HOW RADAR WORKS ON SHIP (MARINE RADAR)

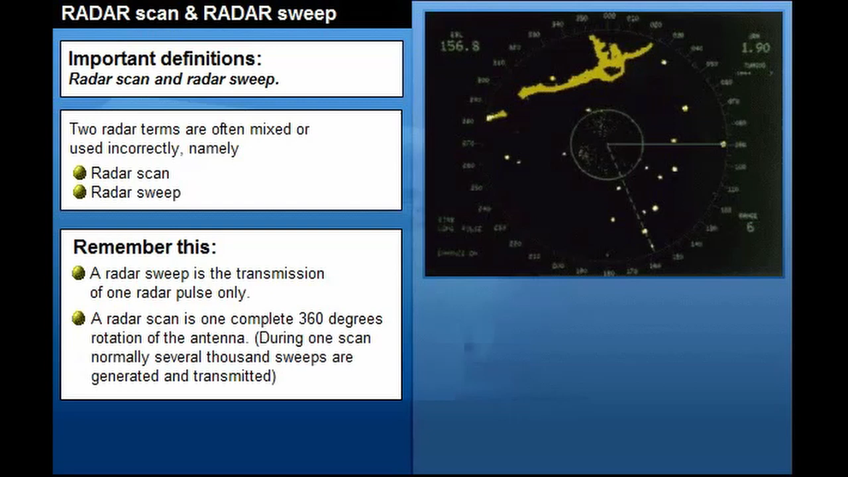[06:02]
During one scan, normally several thousand sweeps are generated and transmitted. In modern radar systems, both sweep and scan correlation may be used to filter away unwanted noise.
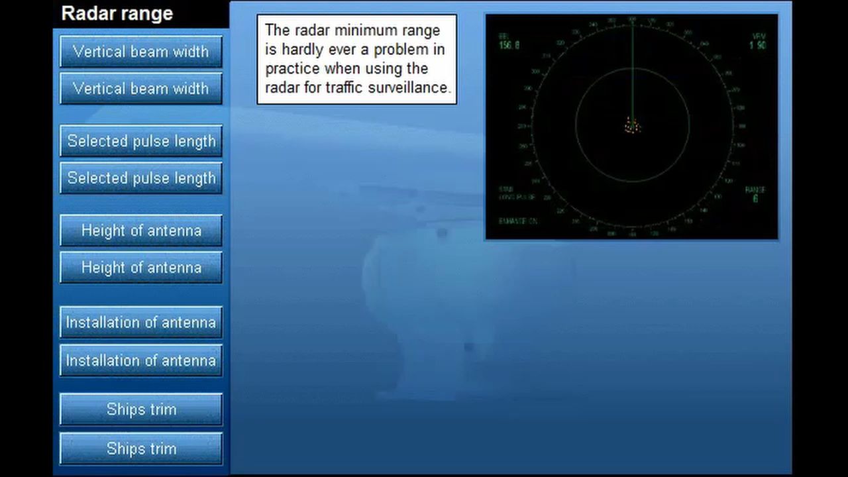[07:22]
Press the buttons to see example. The radar range will vary with changing weather conditions, however.